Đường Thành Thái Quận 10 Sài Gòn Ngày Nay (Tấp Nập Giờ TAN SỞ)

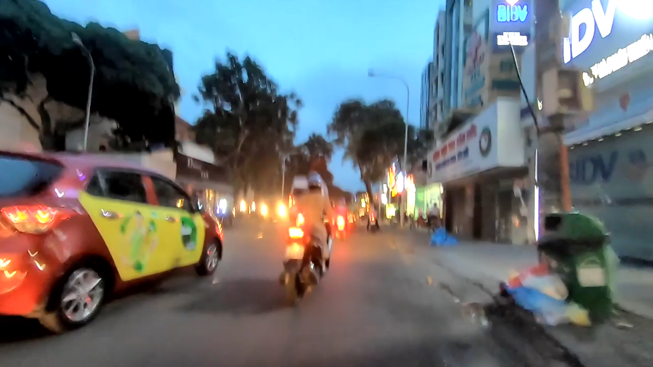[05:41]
Chúng ta ở đây khu vực này có cái bệnh viện, nếu mà mình quẹo trái là sẽ đi ra cái đường Sư Vạn Hạnh, bệnh viện như là 115.